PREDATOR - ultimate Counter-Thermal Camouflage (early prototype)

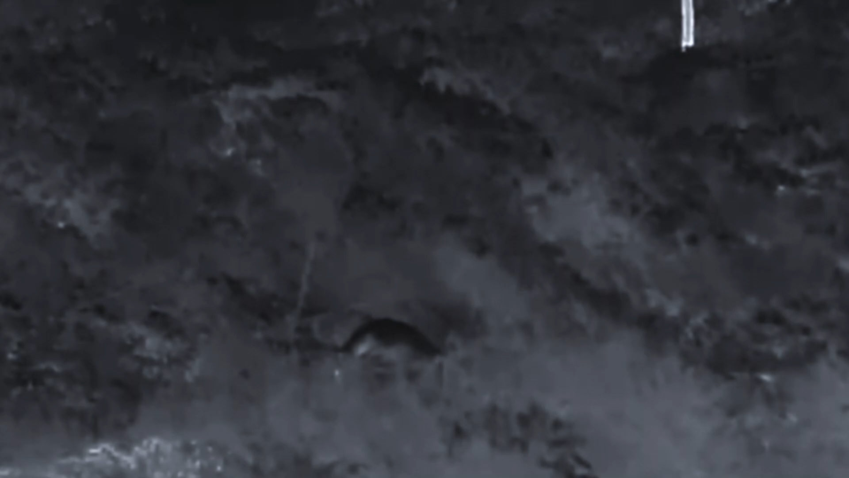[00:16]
Predator is designed for sniper, recon, and JTAC teams as to conceal the upper body in sniper
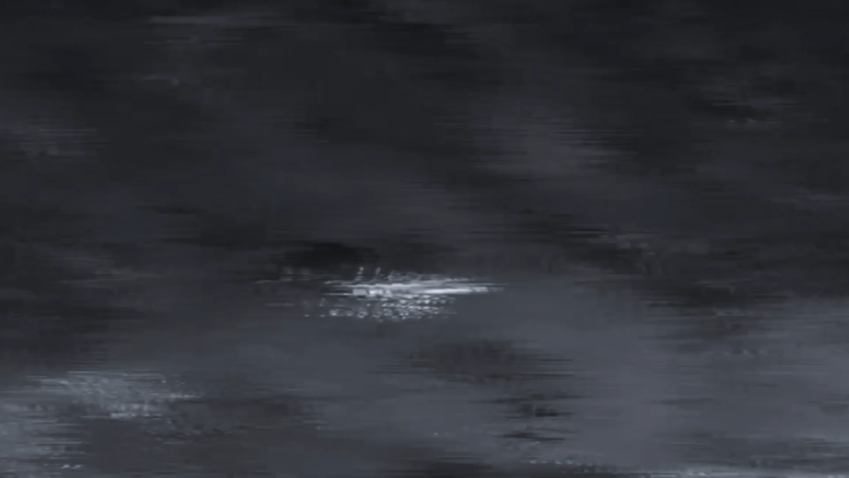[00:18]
hides or in the trench lines when the soldier
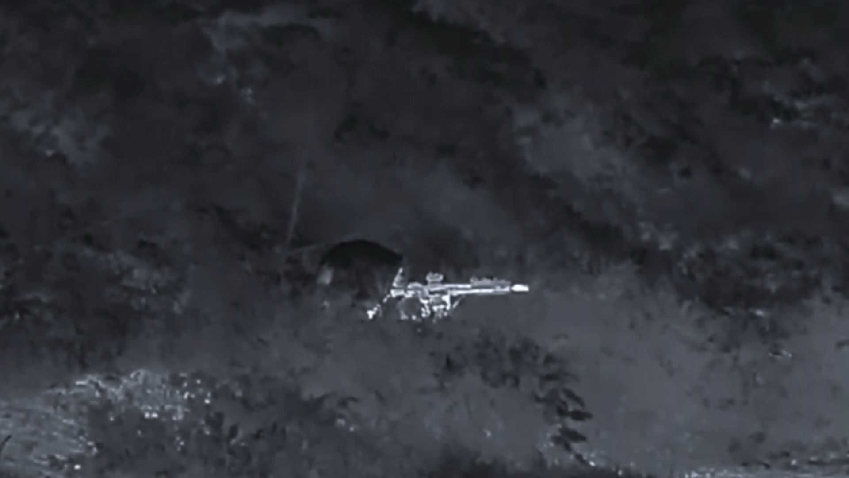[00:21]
is exposed while operating with optronics and firearms.
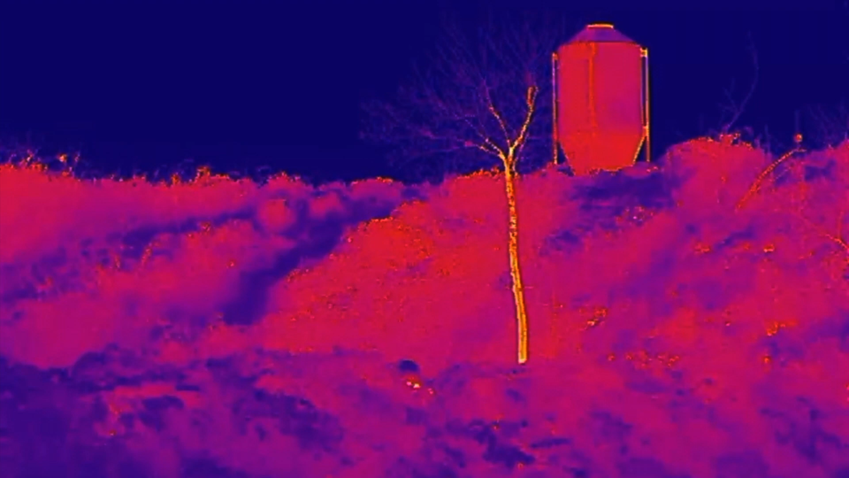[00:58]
Predator greatly disrupts the silhouette of head and shoulders while covering the back, the arms,
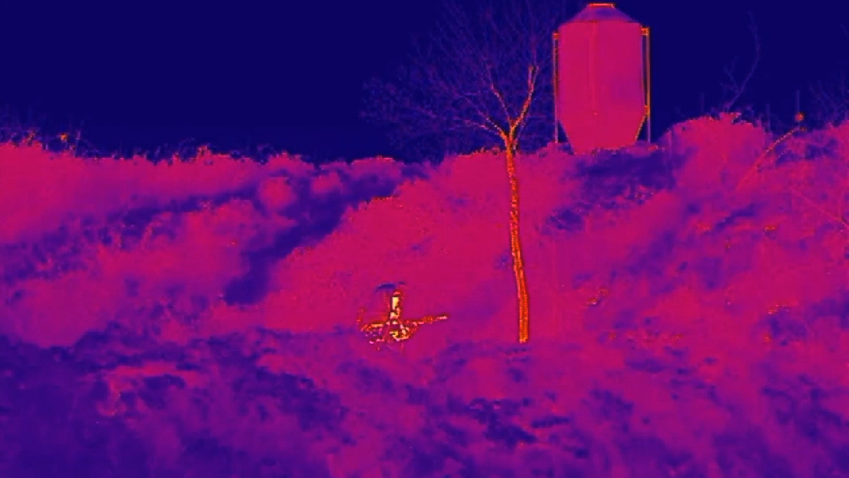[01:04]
including the hands providing simultaneously visible, near-infrared and thermal infrared camouflage.
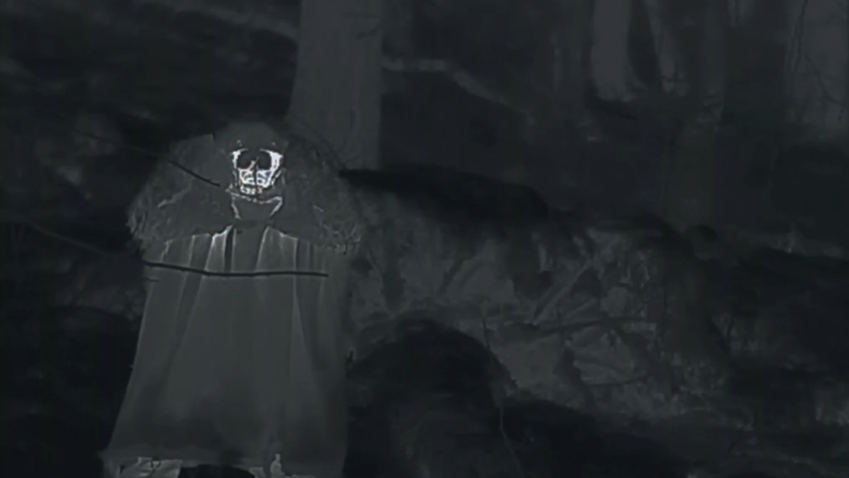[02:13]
Such multipurpose and versatile configuration enables the
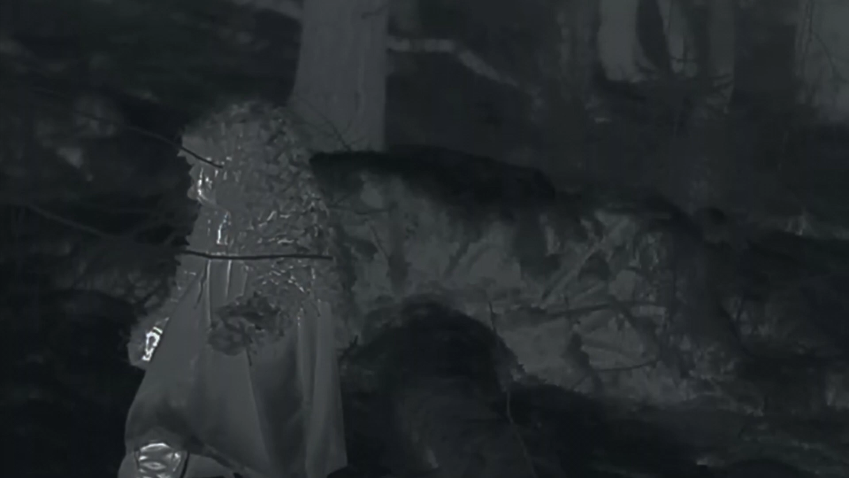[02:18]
operator to conceal the whole body and to still be capable of setting up an observation post,